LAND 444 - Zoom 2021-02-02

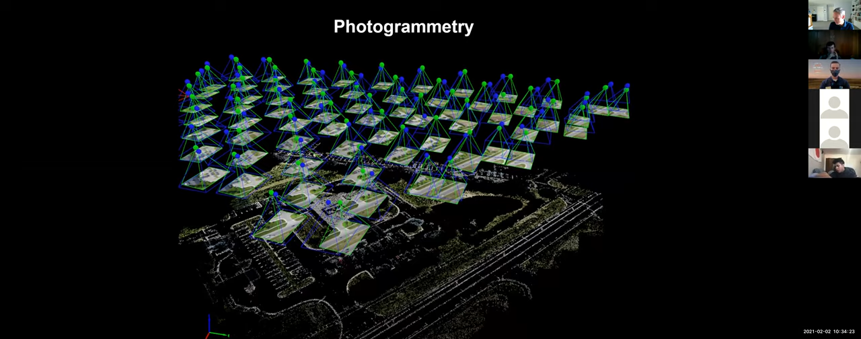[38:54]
computer program that decodes those different photos and figures out the three-dimensional aspects of the landscape based on taking all these different angled photos of the landscape. And it's able to produce pretty good 3D models of landscape areas. Right, so this is an example of the kind of thing that you get from photogrammetry.
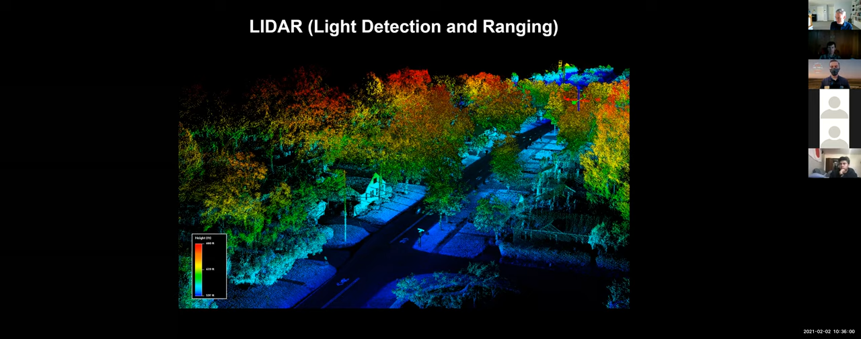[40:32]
So whether they're stone or plant life or other types of materials based on the wavelength of light that's bounced back to that camera. And so this is an example of an area in the UK that was mapped out using LIDAR technology.
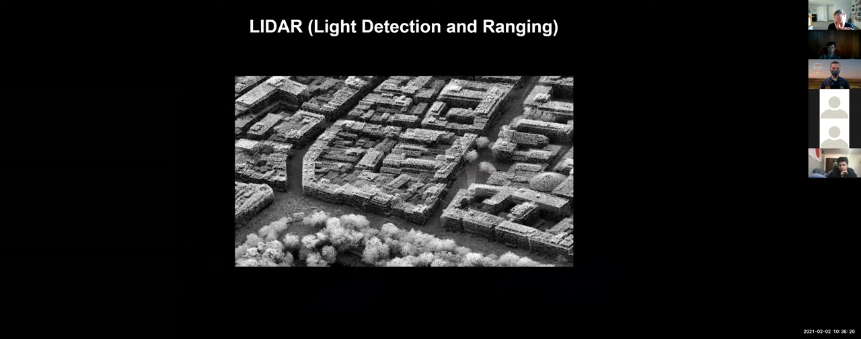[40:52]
So just to give you a sense of the type of resolution that you can get using LIDAR, as this zooms in, you'll see it's pretty amazing the level of resolution that you can get. And again, I apologize for the lagginess, but you can see there, like you can see every detail on the faces of the buildings. You can almost see individual leaves on the trees, all the cars down on the street level. So you get a really intense level of detail from LIDAR technology. And this is what's really being used now in situations where you need more highly detailed three-dimensional models of the landscape.
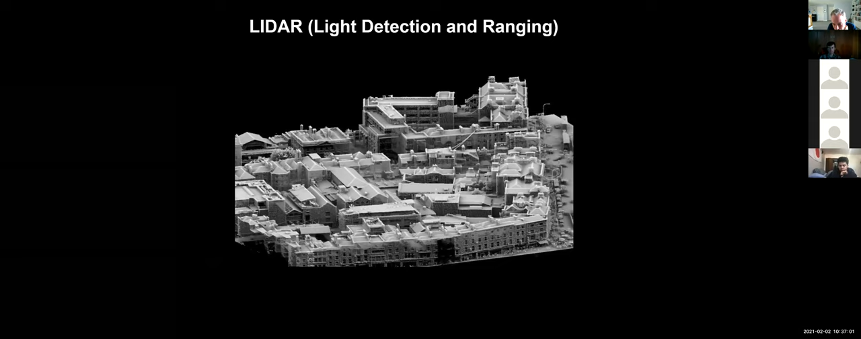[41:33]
Scott, is that something you could import those models? You can import that into like a 3ds Max or a SketchUp type platform? You can. And so the way that this is collected is as a point cloud. So essentially that you have millions or billions of these points that are recorded, and it creates what's known as a point cloud. So there are different points that have information about how high off the ground they are, what type of material they might be. And then 3ds Max has a built-in system for converting those point clouds into solid models of geometry,
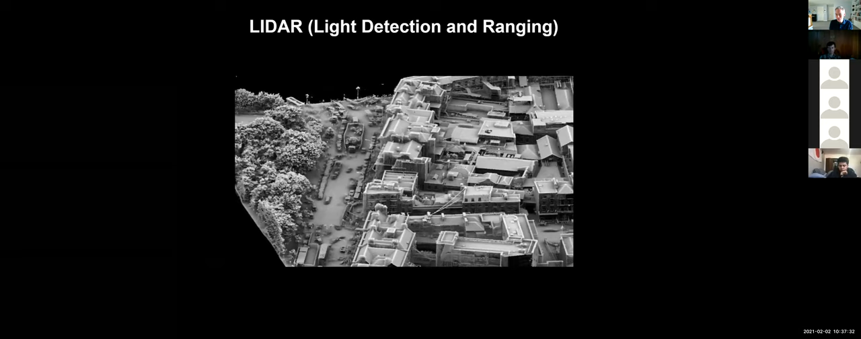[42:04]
and as do other software as well. So it's basically this three-step process of collecting the LIDAR information,
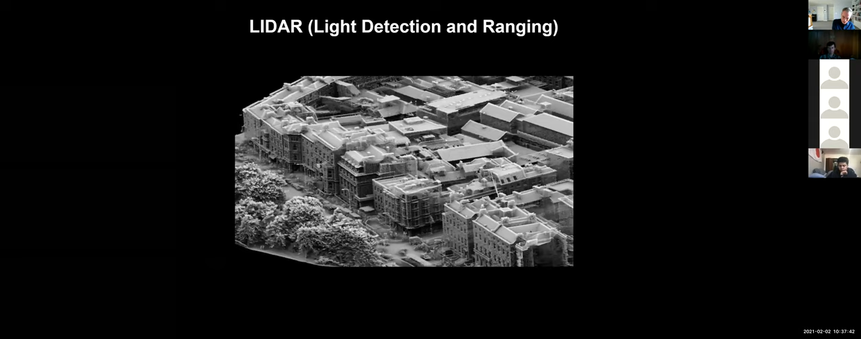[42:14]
creating that point cloud, and then converting that point cloud into solid geometry. And so that's how models like this are created.